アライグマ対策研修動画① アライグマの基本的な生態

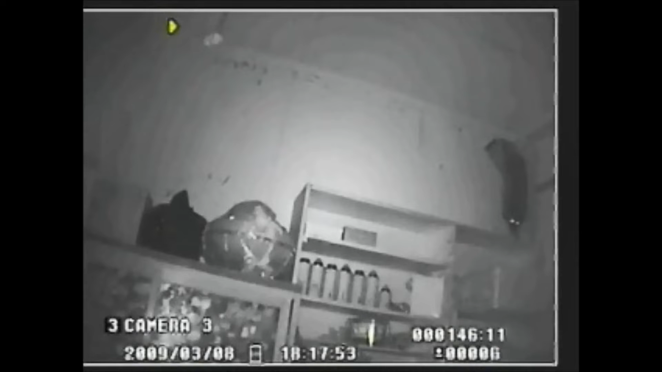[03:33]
壁に穴を開けて、夜な夜なで台所に出てくる映像ですアライグマはですね、この後、棚を下って向かい側のある冷蔵庫を開けてですね、中の食べ物を全部食べてしまいますその後ですね、味噌の足跡がついていたので、それを追っかけたんですが、台所のたらいの中に溜まった水でですね、
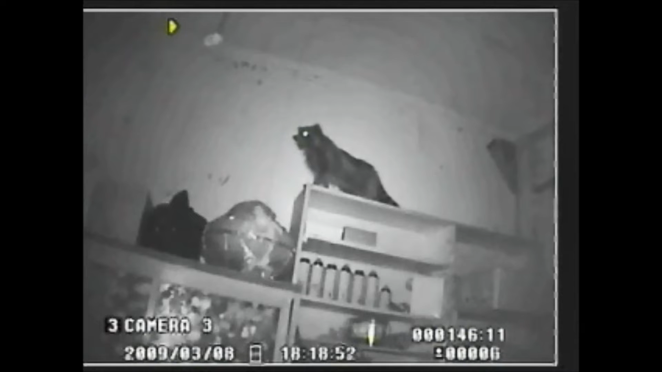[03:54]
手を洗って帰っていっているようだというようなことでした一見するとですね、非常に微笑ましいような、
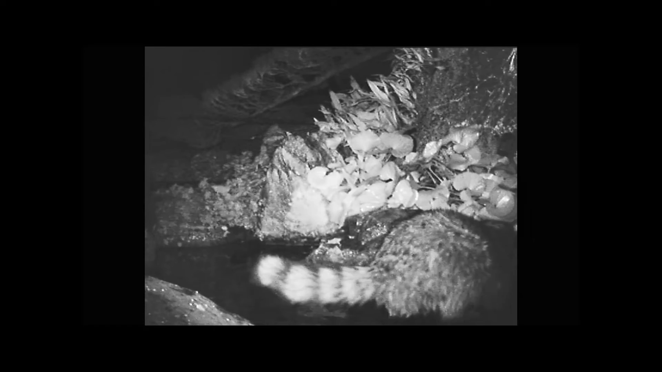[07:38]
本当にハンティングをしているというような様子が映されています実際ですね、水の中を自由に泳ぐ魚を捕まえるというのはそう簡単なことではないと思うんですがアライグマはしっかりと鯉を捕まえてですね陸に引きずり上げる様子が映っています凄まじいですね